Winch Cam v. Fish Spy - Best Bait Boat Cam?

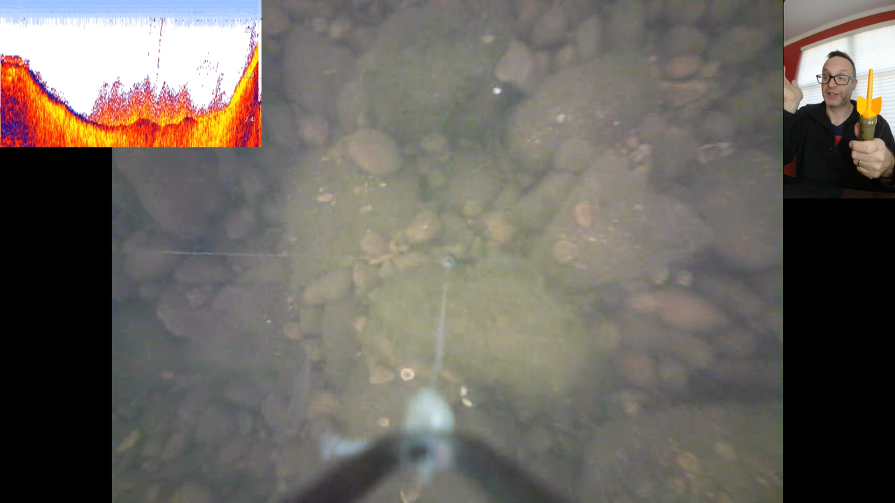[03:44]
Okay, so I'm making both a digital map with the Chirp sonar, a photography kind of, oh, I'm such a nerd, right? A photographic kind of record with this thing, okay? And then, you know, the traditional feel with the lead and, you know, the depth with the marker flow. So it's kind of a three approaches to solving a problem. And I'm, you know, I'm really kind of obsessed with what the bottom's like, where my bait's going to be, what my bait looks like on the bottom.
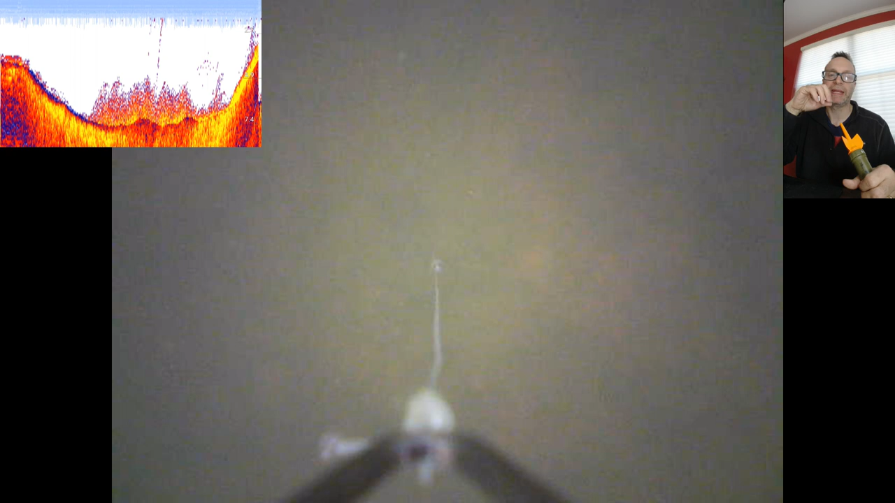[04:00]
You know, all those nerdy things we're all totally interested in. Okay. And so, you know, when I have a campaign spot and, you know, summer of 21,
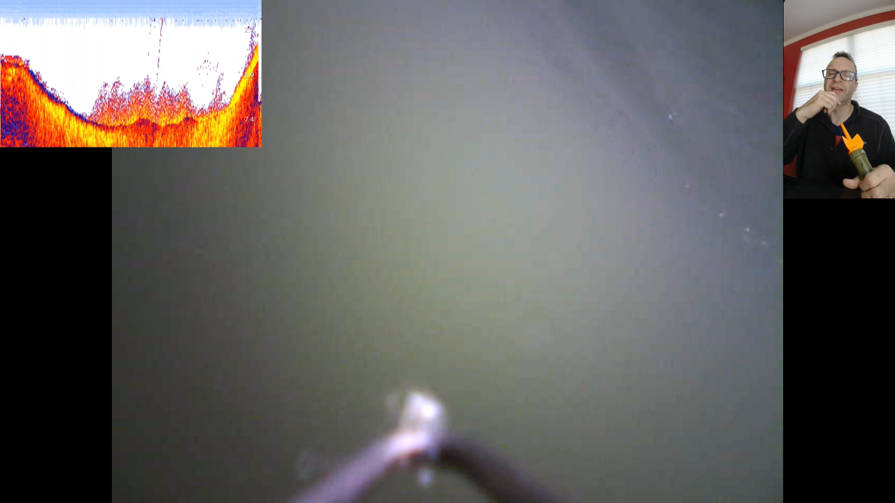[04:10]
which is coming up, I'll visit this spot again and see if it's changed in any way, you know, and, you know, triple kind of survey it again.
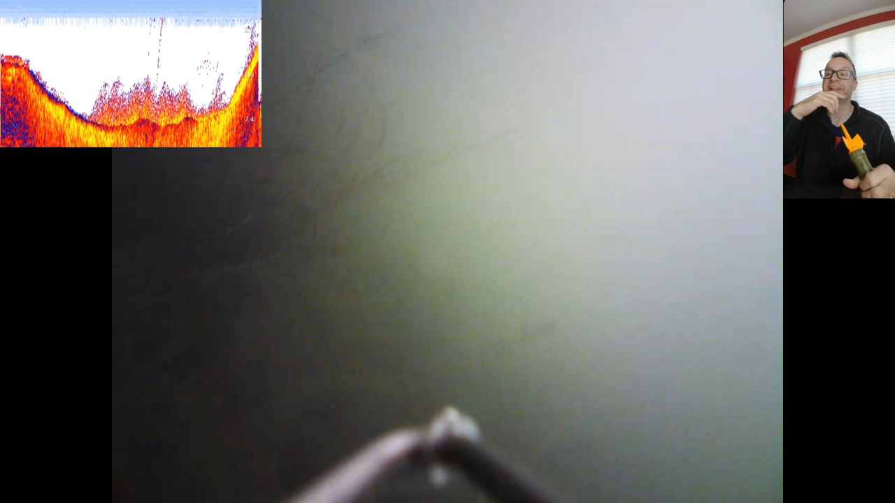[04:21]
But from the start of the campaign, so in spring when it's less weed, I'll throw it out and take a look. So stay tuned for that one. As we can see, coming back through, catching some weed there, obviously some about halfway across.
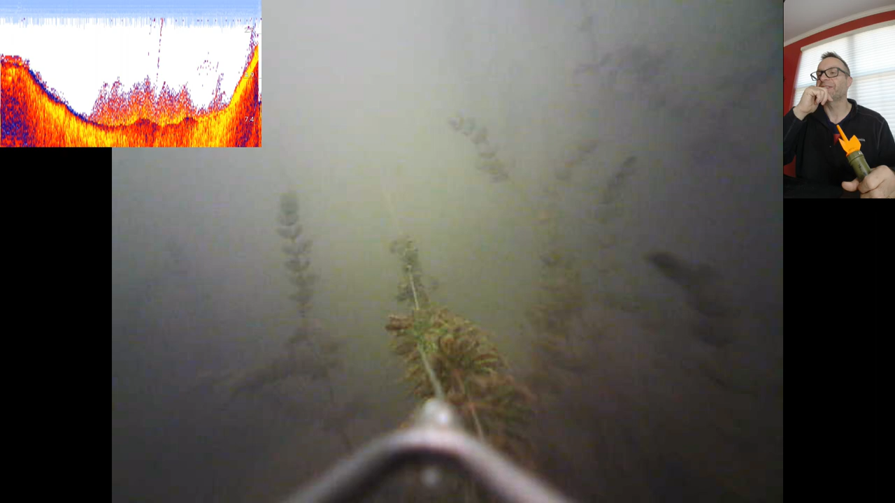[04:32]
I think that how many wraps with that? It wasn't far. I think it was about 8 wraps to the spot.
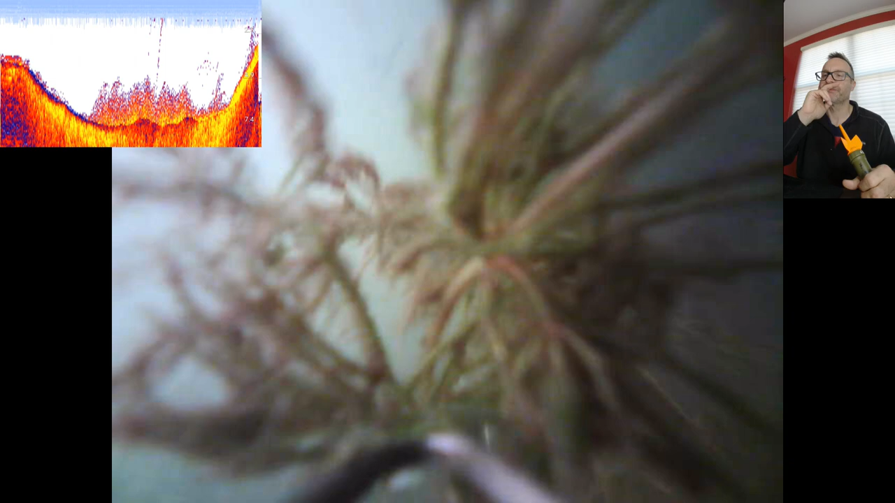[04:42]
So I'm fishing actually on the downslope of a marginal downslope of an island, right? Where it's nice and clean and gravel. And in the center of the kind of the pond there, it's weedy as heck.
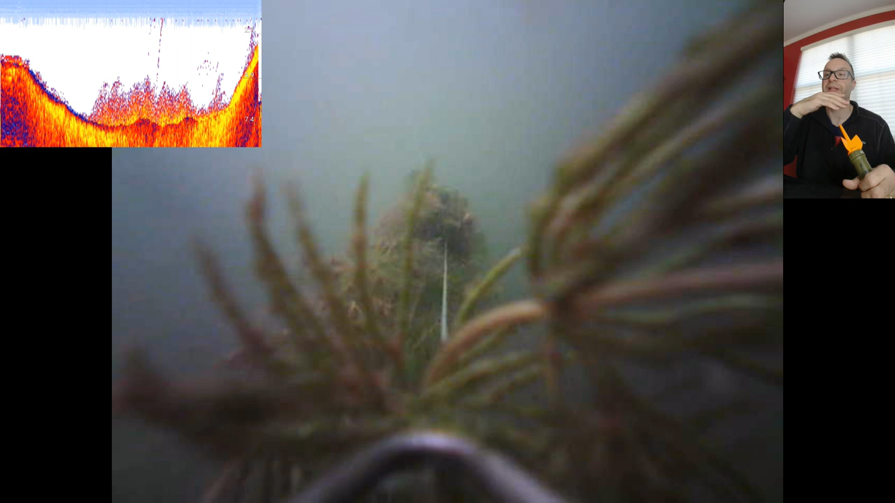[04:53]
And then it kind of shallows up, you know, on the right side on the picture there on the sonar, you know, it shallows up dramatically, and that's where I'm, you know, I'm fishing from there. Okay.
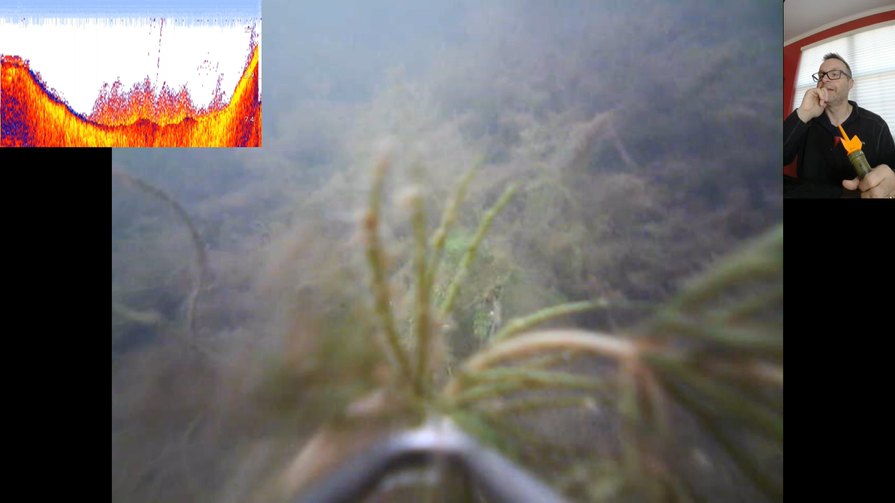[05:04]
So I'll be quiet and let you watch.
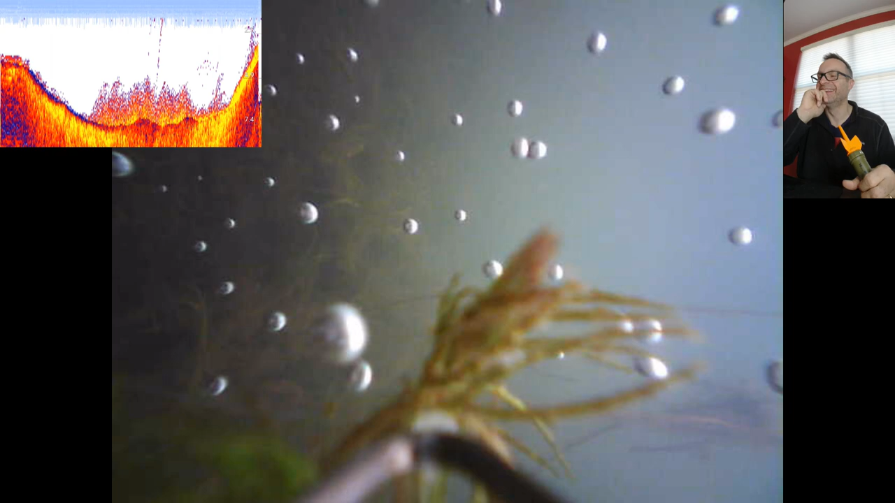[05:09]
Yeah, we're approaching the marginal.
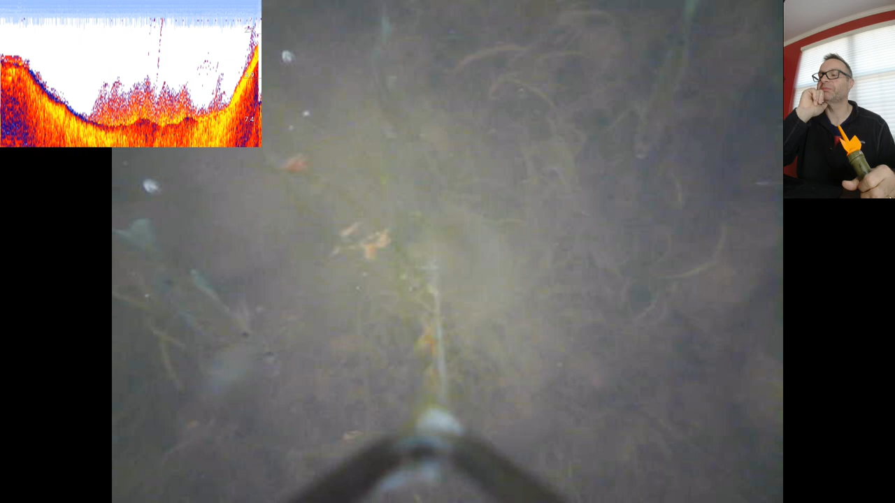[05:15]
This is probably the marginal area now. I'm just probably just about to pull this out.
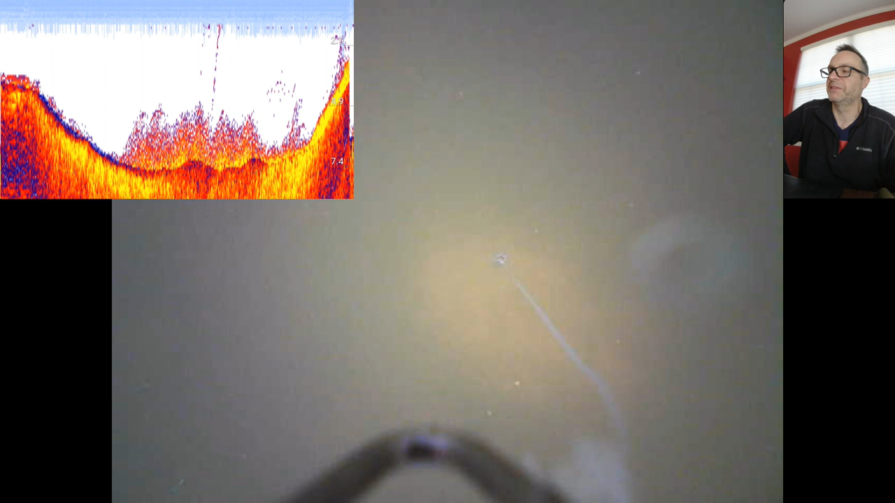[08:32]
And it's interesting, where I've baited that spot, you can just about see the bottom. Okay, so that's kind of interesting.